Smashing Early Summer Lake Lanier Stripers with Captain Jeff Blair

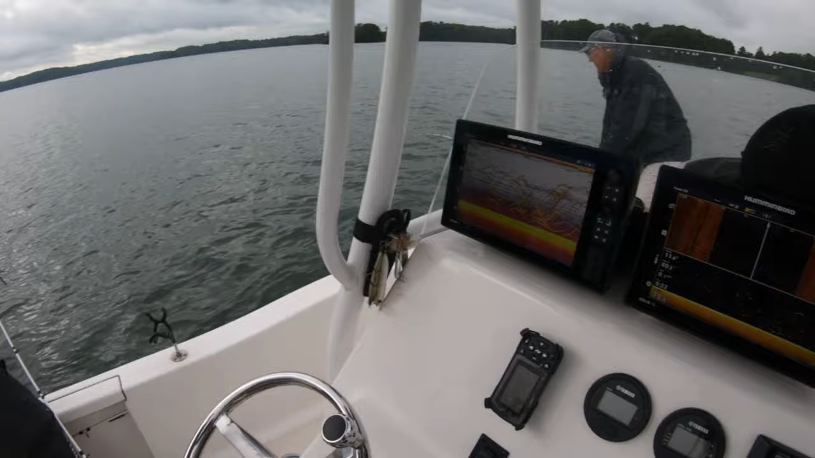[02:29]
This graph is absolutely loaded. Look at that thing. We're gonna keep on hooking up, dude.